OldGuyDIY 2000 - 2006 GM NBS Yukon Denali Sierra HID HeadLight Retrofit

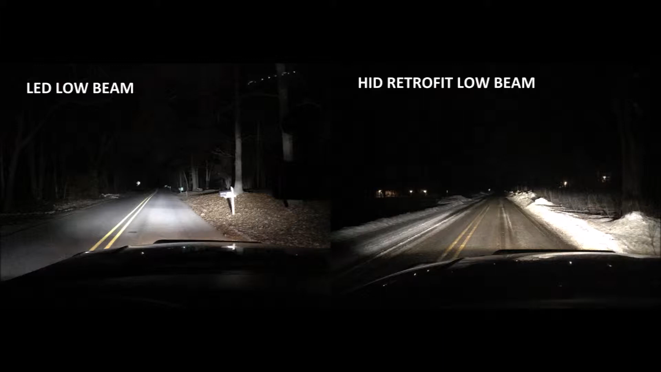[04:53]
And you can see the difference immediately. You know, you got a lot more coverage, a nice clean cut off, and also you aren't going to be blinding other drivers. And then here again, you can see, you know, the LED high beam is basically nothing. Just a huge clump of crap in the middle of your windshield. And you can see that the HID retrofit really just lights up the entire road. It's great for driving. Perfect if you live in a place with lots of deer where you're dodging them every night. Just overall, the best bang for your buck.
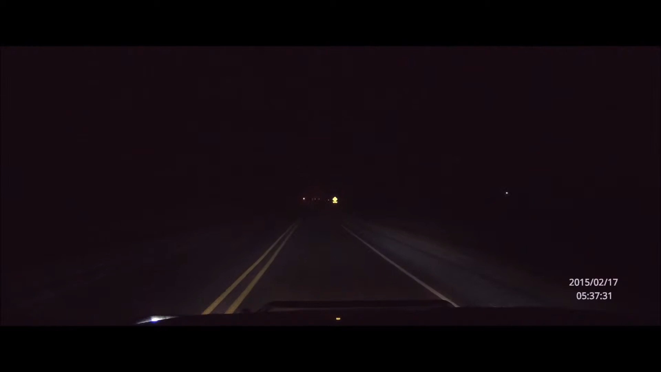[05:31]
Uh, you know, a dark night, not too many street lights, other cars. Um, important to note is I have a 35% windshield tint across my entire windshield. Uh, not just a stripe at the top. But, um, so it is darker than it would be for a normal person. But, uh, the LEDs still suck just as much whether you have, you know, a tinted windshield or not. So again, here's another shot, uh, back road driving, Western Michigan towards the end of winter. Uh, HID low beam, 1% tint on all of the windows, 35% tint on the windshield.